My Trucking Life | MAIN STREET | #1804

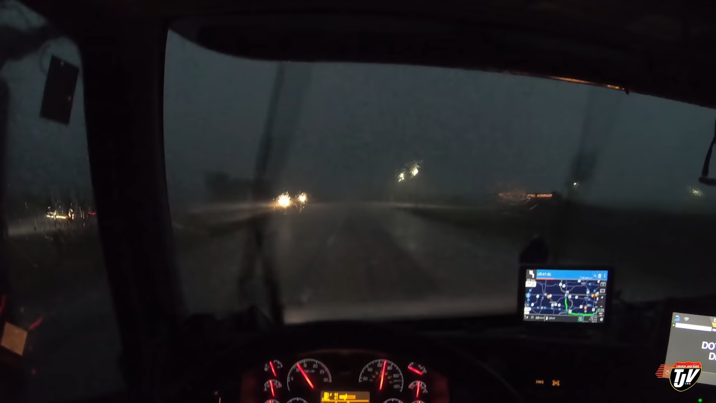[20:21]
Seriously, it's just not letting up. Man, it's a strong wind coming from over there.
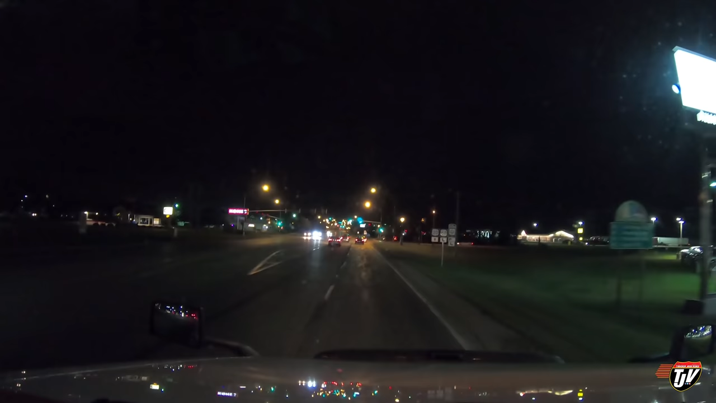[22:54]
This is where we're spending the night.
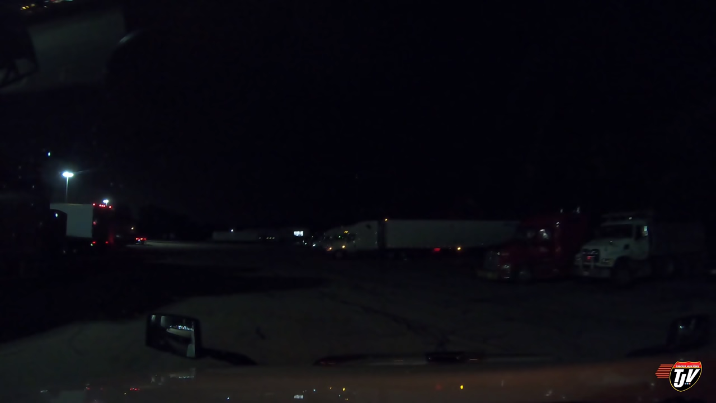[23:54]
Oh, wait, no, those are not full. Truck spots, okay, so yeah, there's still some spots here. Well, there's that one there. You know what, I'm gonna take that one. Or maybe I should park back here. Is that a spot there? Is that a spot? No, there's a bobtail in there. Bobtails! I just passed the bobtail section. Why aren't the bobtails in the bobtail section? I'm okay.